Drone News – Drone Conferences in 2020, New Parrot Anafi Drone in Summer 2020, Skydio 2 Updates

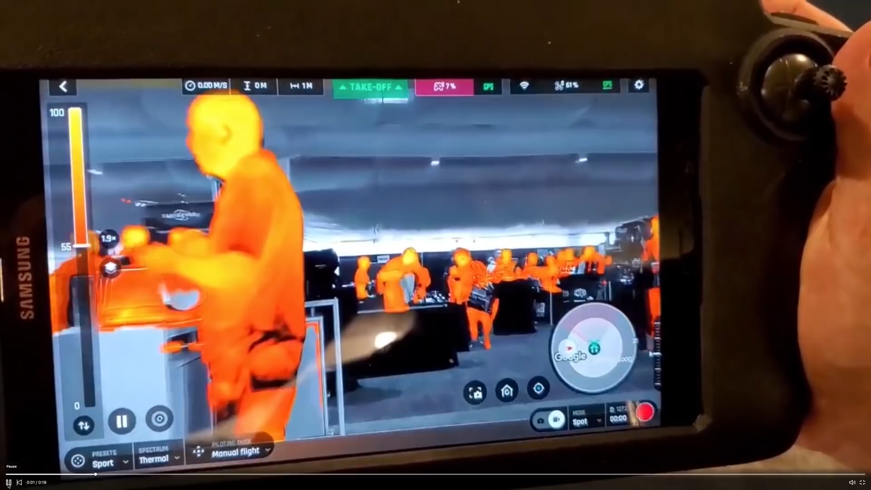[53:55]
and with software you can zoom from a wide angle perspective all the way to 30 times